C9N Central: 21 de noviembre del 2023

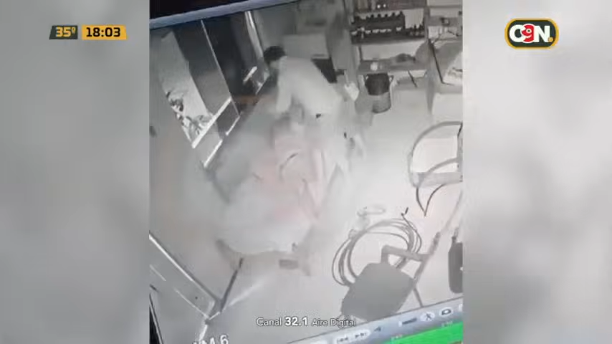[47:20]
Fue sorprendido en horas de la noche por un joven que lo golpeó con muchísima brutalidad mientras le exigía que dijera dónde estaba, dónde se encontraba la plata, la recaudación del día.
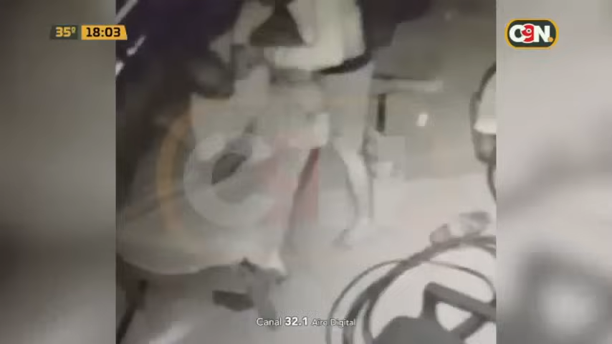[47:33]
El hombre quedó con graves lesiones a la altura de la cabeza, el rostro, el tórax, y fue llevado rápidamente después hasta el hospital de Iú.
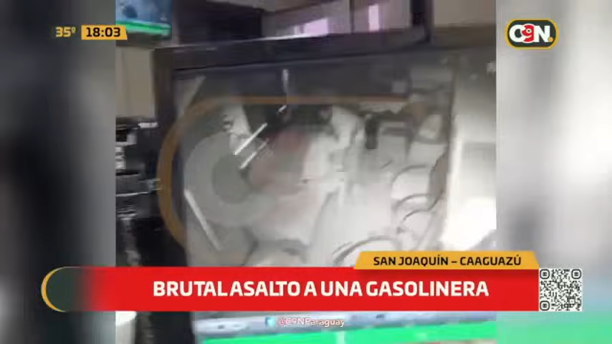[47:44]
Aunque se dispuso que lo llevaran para una mayor y mejor atención al Hospital Regional de Coronel Oviedo.
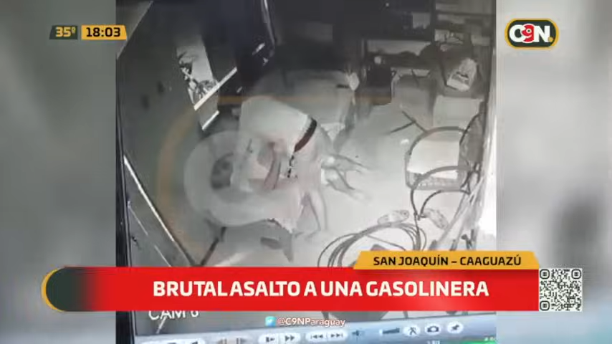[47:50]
Vean ustedes en la imagen del circuito cerrado la brutalidad con que este joven ataca al hombre de 65 años y la manera
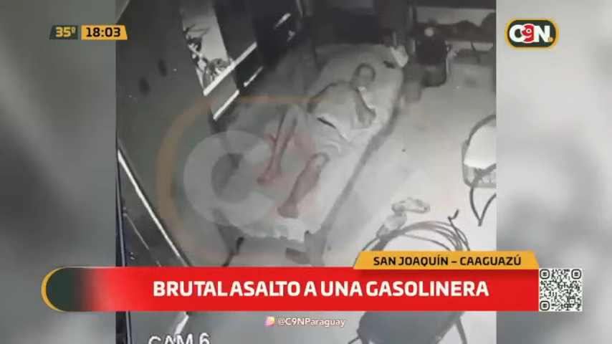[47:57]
en que lo somete a golpes para exigirle el lugar donde supuestamente el dueño de la estación de servicios guardaba el dinero.